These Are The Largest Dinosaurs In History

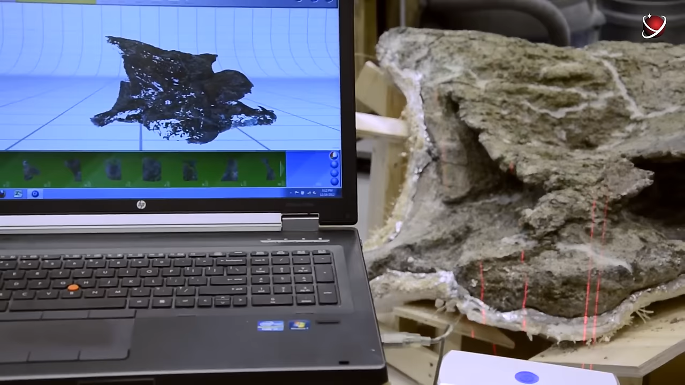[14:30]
The bones of both dreadnought specimens were scanned using a 3D laser scanner.